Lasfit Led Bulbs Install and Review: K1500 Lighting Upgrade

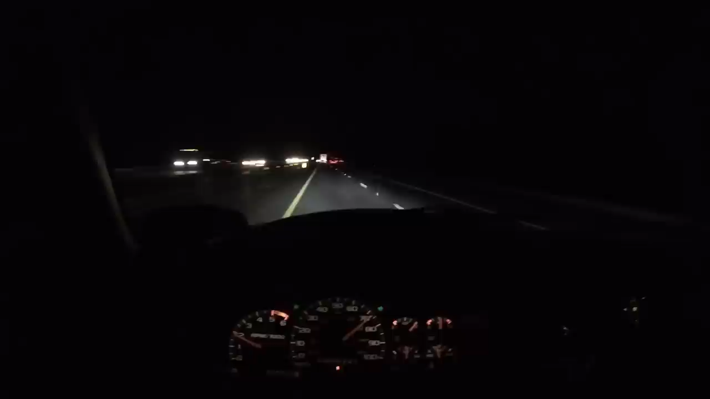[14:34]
I really actually i really really like them though the light difference from other ones that was more like a Bright white how i can put it this is more of a clear Excuse me clear white that's how i can kind of put it um Absolutely, love this lying set now the the throw of the light is the same because you know that's the depends on the housing But in this application Running down the answer with other cars around you can clearly see like compared to that car right there To this how much brighter
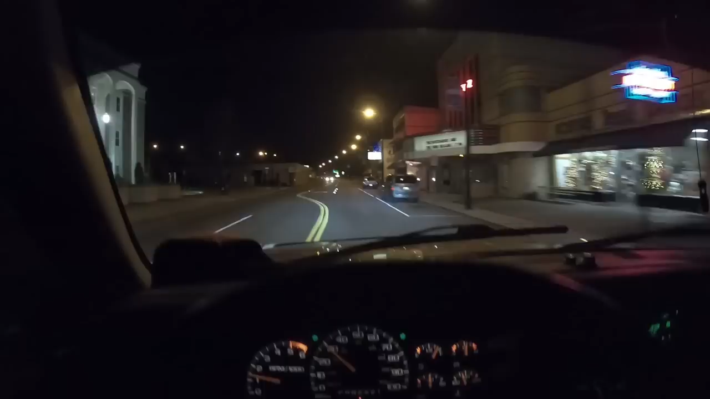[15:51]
um But other than that though you can still very much tell what is my lighting And what is the ambient lighting around you if that makes any sense? Um, they look I just love the way these lights shine because it's a clear White it's like a white light. It's a clear white if that makes any sort of sense In my head it makes sense, but I don't know if it's going to come up to you Come out for you all so i'm going to make
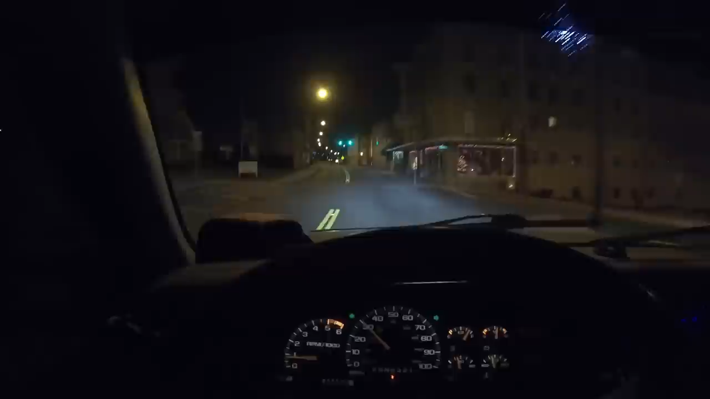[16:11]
a um right hand turn right here that goes down to this little Historic downtown area and this might help see better.
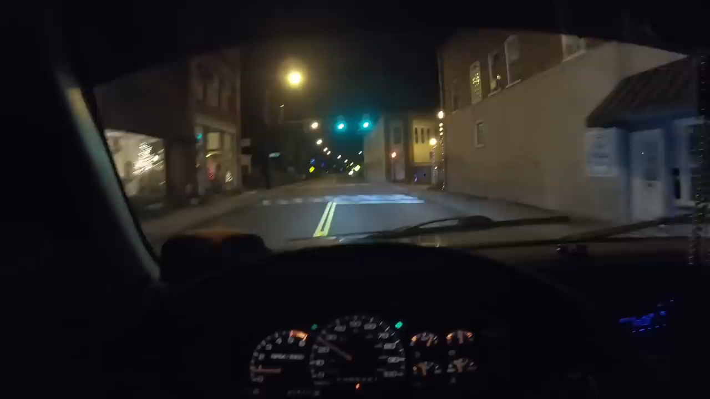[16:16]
Oh, yeah here we go So as you can see
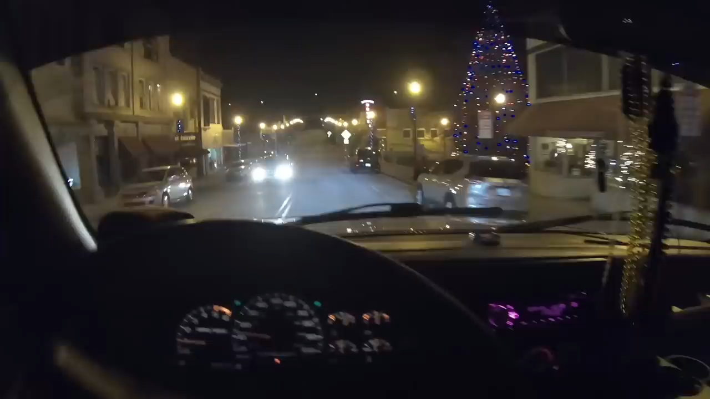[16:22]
Coming down through here You can definitely see where the light is now.
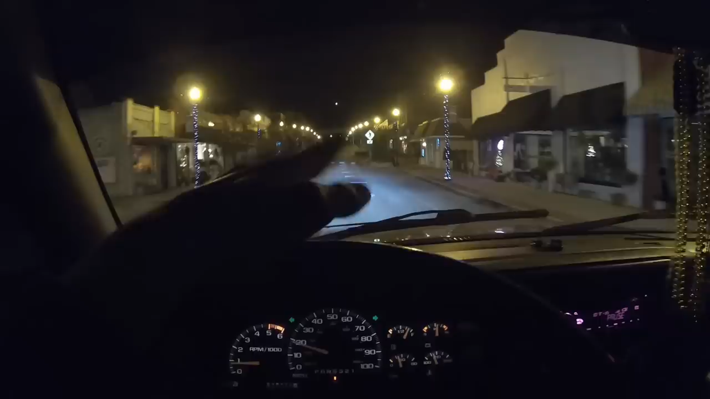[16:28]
This is a country back road or something Everything was just off all these buildings would be lit up on the side, but since we're in a city environment
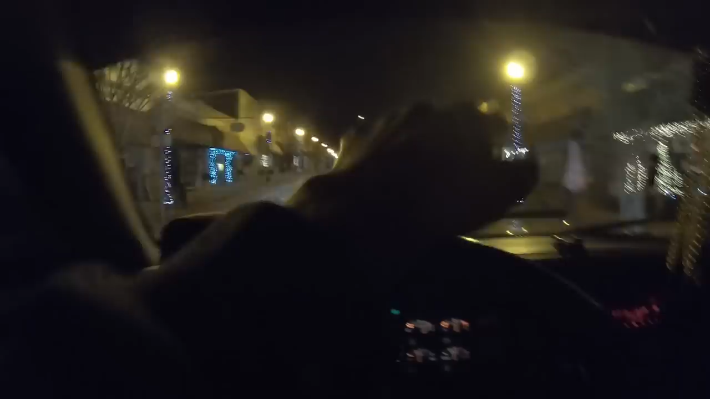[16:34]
Just the middle part you can kind of see where the light it kind of outside too, but not as much That's what I like about these light is it's not too overpowering if that makes sense, but they're definitely 10 20 times brighter than a stock set a bulb you buy at like walmart or uh
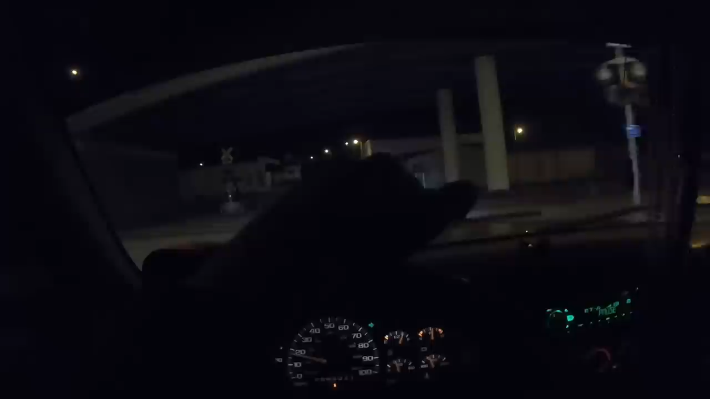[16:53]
advance or something um,
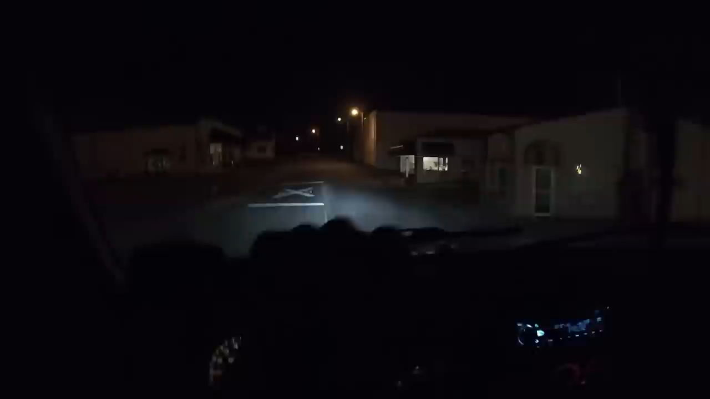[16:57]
these things are absolutely fantastic as you can see i'm on a back road right now like a back road back road um And these are where the lights truly shine like I was predicting led lights are the they're the best when it comes to very dark areas of course like go figure but like the way these handle Like the back road sounds just fantastic the light spreads everywhere even when you're like a tunnel effect like if you're going um
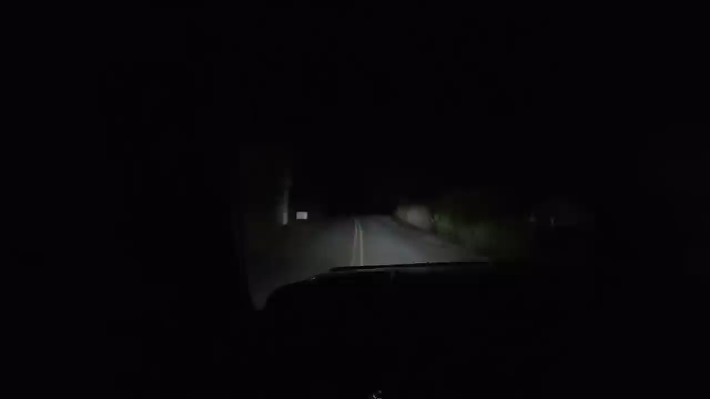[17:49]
The way they um throw light around especially on these back roads they are fantastic at that As you can see from the video, I absolutely love these new headlights in my trunk.